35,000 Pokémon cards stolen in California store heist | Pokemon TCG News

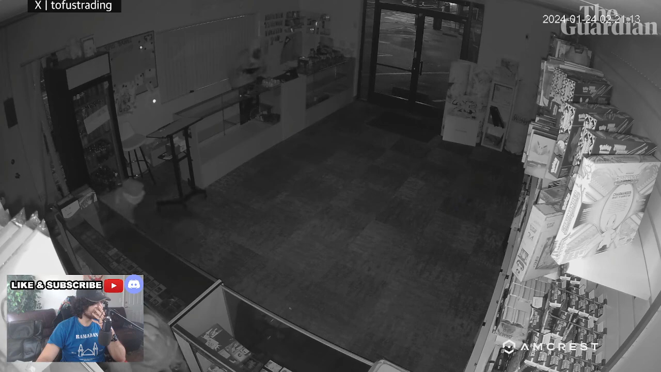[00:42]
you can see this is the aftermath I think police were called or